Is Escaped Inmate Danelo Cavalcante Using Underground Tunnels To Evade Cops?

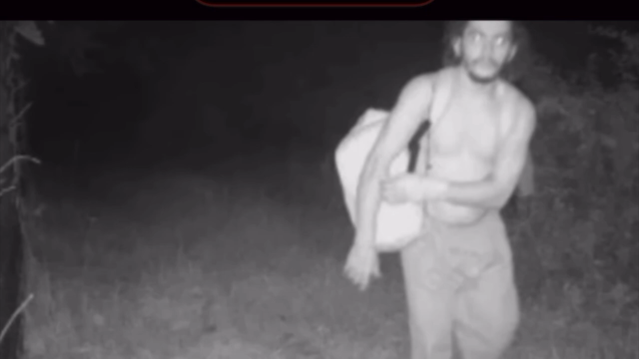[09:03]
These are the pictures that captured the convicted killer first walking northbound at 8 21 PM. Then about an hour later at 9 33 walking southbound.
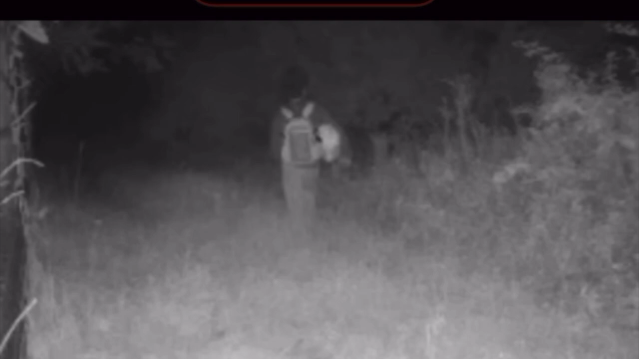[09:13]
Investigators immediately shifted their search to include the three mile radius around Longwood Gardens now encompassing an area south of 9 26 and even south of Baltimore Pike.